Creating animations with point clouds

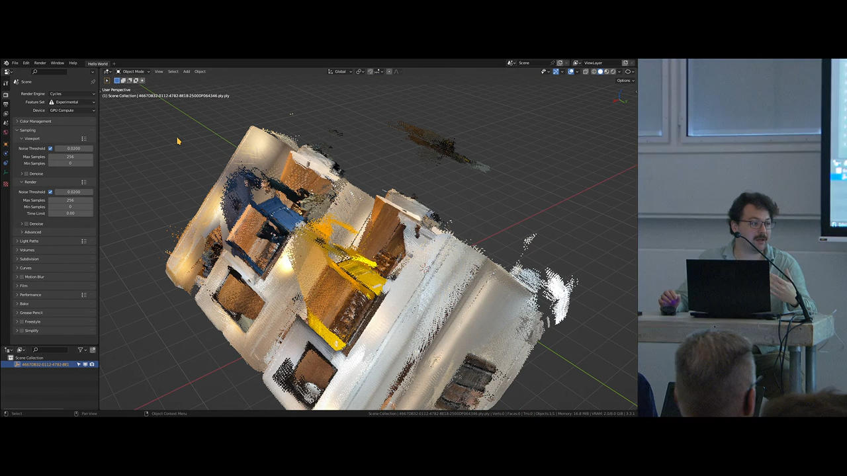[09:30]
it because it's easy enough to figure out I'll show you where it is here you get this little point cloud visualizer thing you can why is there a gap in this table you can just select it and then you go into I think it's filter and you can see it just goes forever and you can do stuff like simplify just a percentage or whatever but actually what I want to do is I want to bring in a cloud that have already simplified and then convert it to something we could use in blender so we can get started in blender finally but it's cool because
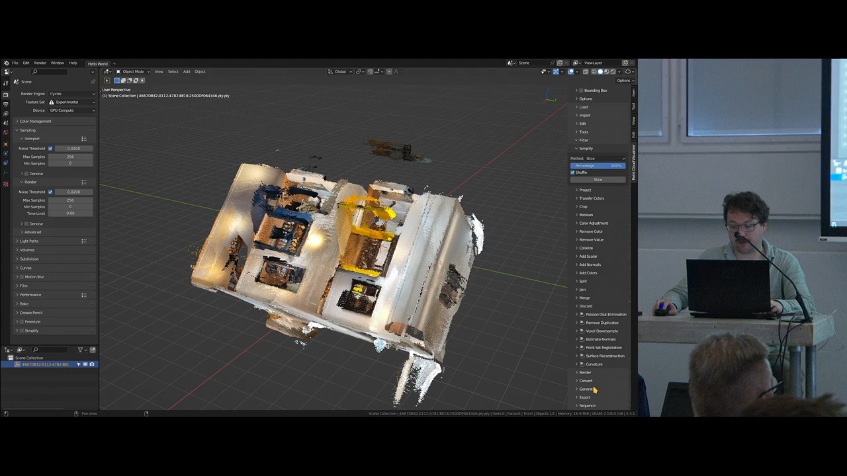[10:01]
down here you could convert it very easily and then points for mesh geometry nodes so we're going to dive into some geometry nodes and then you can see me struggle through that but
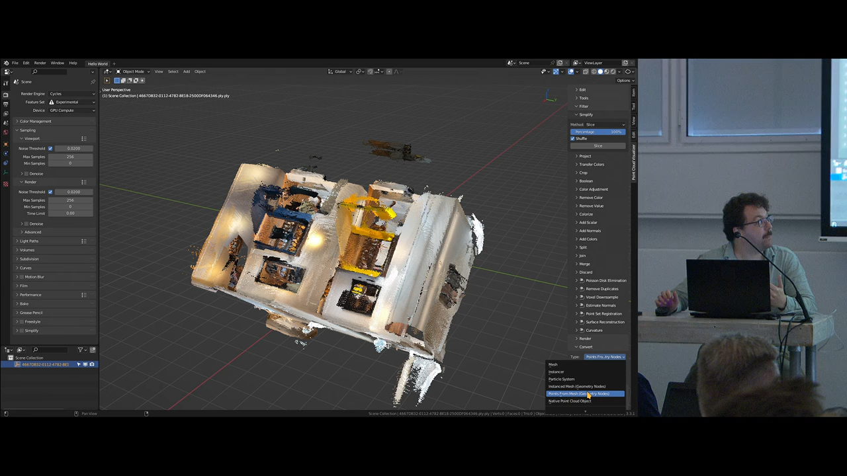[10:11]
it's nice because it immediately creates everything you need to just get going but I'll obviously show you everything you need to know and it's nice because you can just say okay I just want like
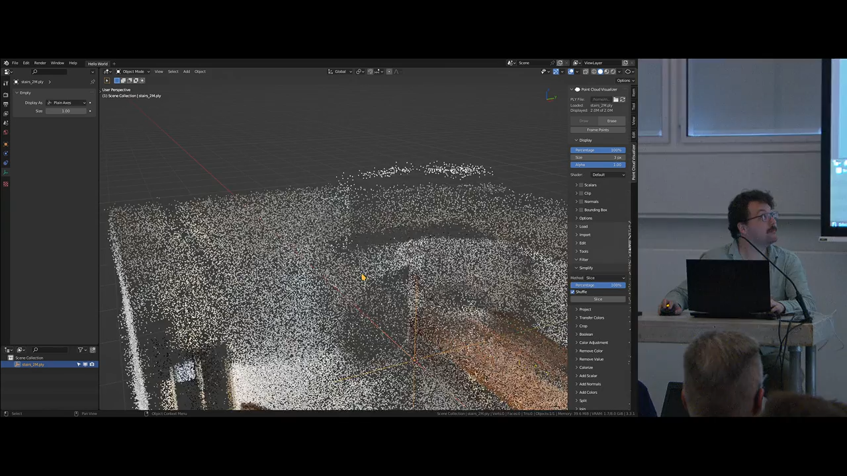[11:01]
we go this one's two million points you've see already simplified
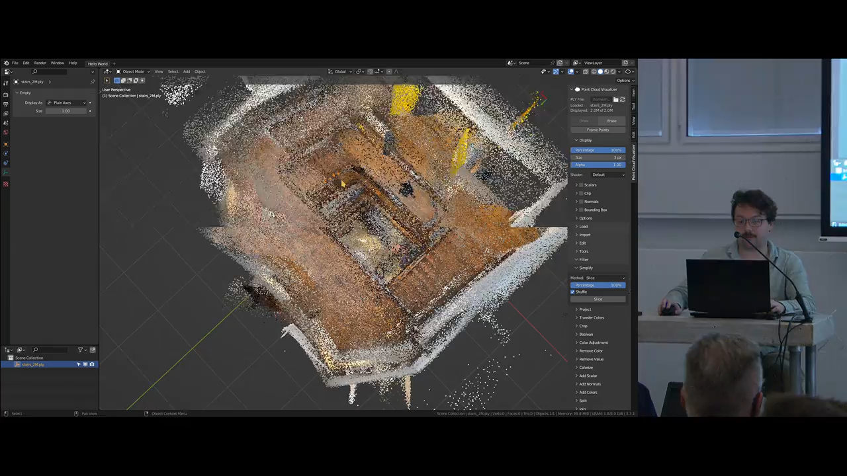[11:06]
it down quite a bit and now we can actually start doing something
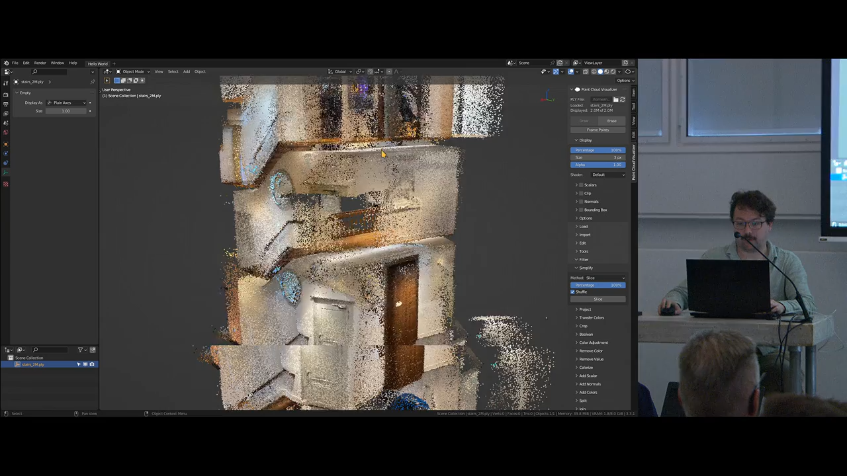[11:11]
with it in blender the only thing I still need to do is do that conversion I'm gonna start with I don't know if two million points I'm just gonna convert it and see if it crashes or not yay computers come
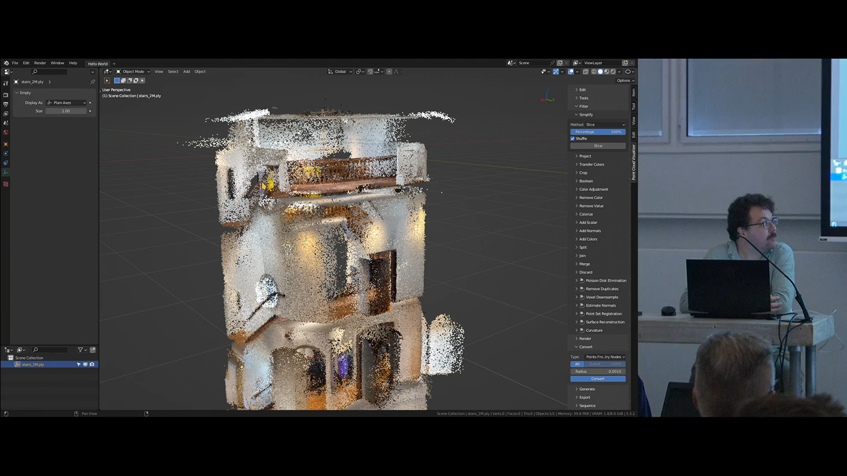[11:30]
on we believe in you you can do it flip my phone over people sending me messages okay
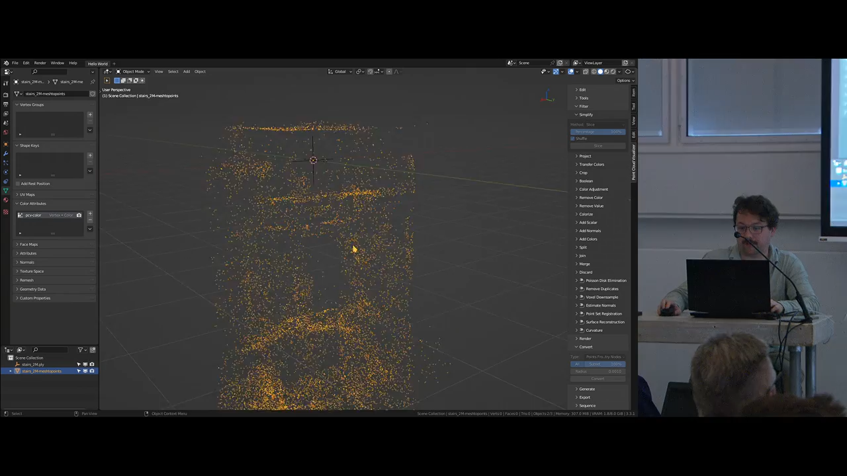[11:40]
there we go it did it so now we have a two million
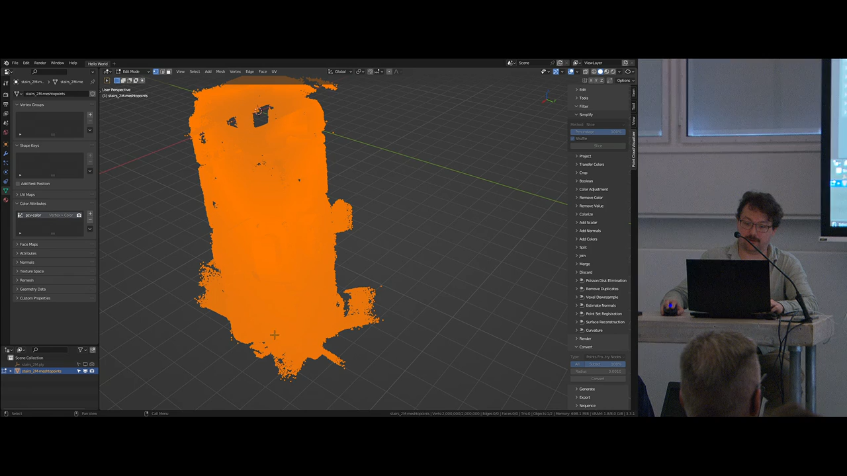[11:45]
vertex mesh and the first thing I'm gonna do is I'm gonna slice off the
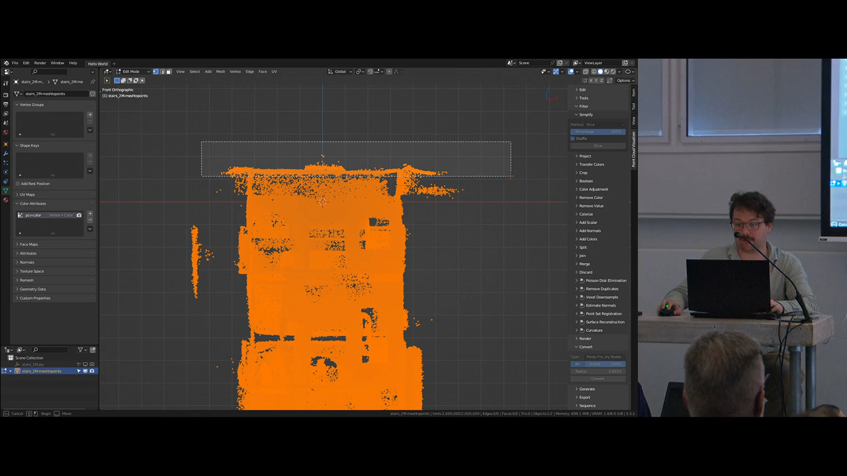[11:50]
top and slice off the bottom so we can make maybe a looping animation I don't know we'll see if we have time to loop it but I definitely want to let's undo that go into wireframe
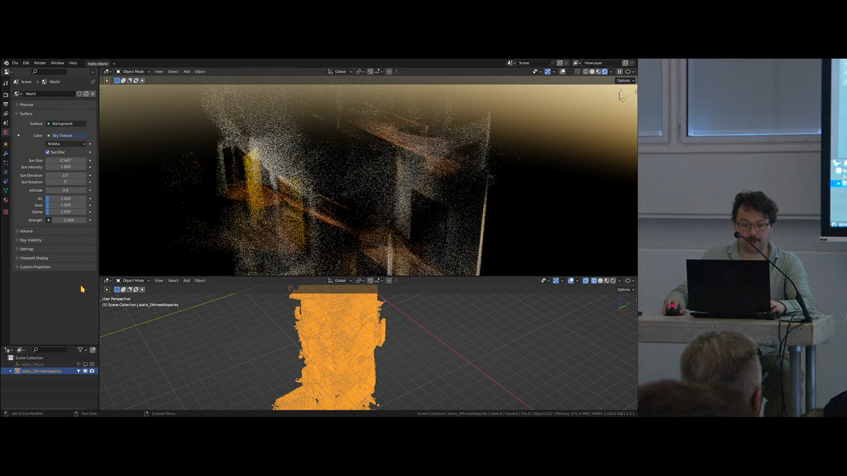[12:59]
Which is bringing in the point cloud colors that it generated piping it through a gamma
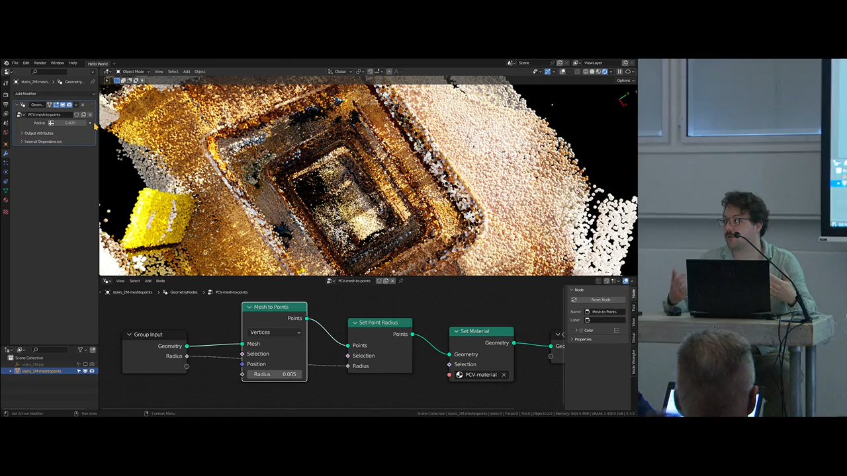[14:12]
but to me This is just insane You see all the different colored rooms